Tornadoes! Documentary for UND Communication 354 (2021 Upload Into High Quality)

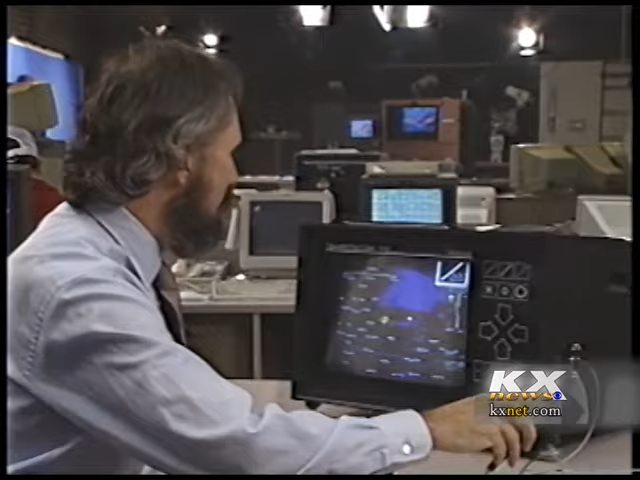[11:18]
That's the Red Rock tornado of April 26, 1991. The green here up in the legend indicates very strong winds blowing right toward the radar site. And then you have very strong winds with the red blowing away. And right in the middle, right here, where these colors come together,
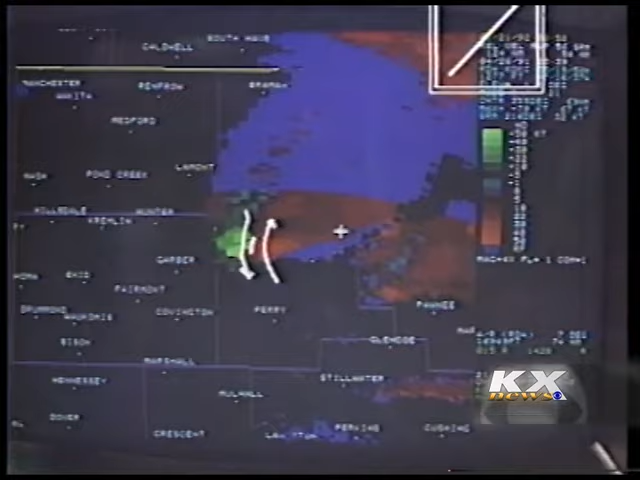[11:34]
is where we have the tornado vortex signature as indicated by the computer. Major tornadoes usually evolve through a series of stages.